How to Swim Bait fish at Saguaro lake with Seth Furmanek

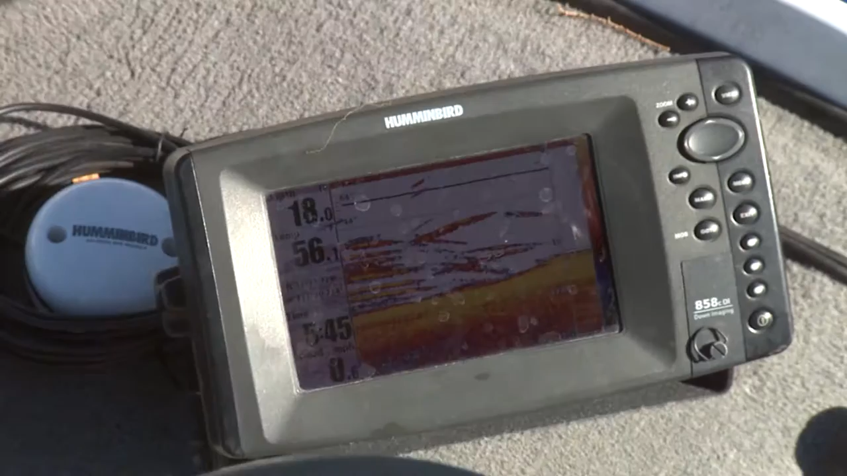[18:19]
fish are on the graph right now oh my god oh right there right at the boat